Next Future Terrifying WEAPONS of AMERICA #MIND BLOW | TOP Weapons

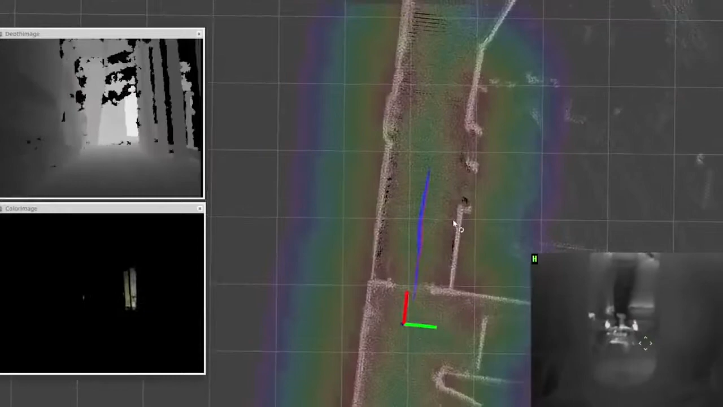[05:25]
go through those extremely narrow doors that it could locate fires and operate in those hallways even in dense fire smoke.